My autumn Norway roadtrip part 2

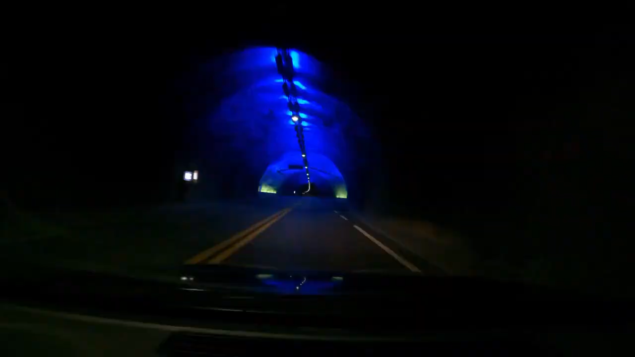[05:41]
So I drove via the famous Lerdal tunnel and the Aurlandsfjellet route towards Vörde.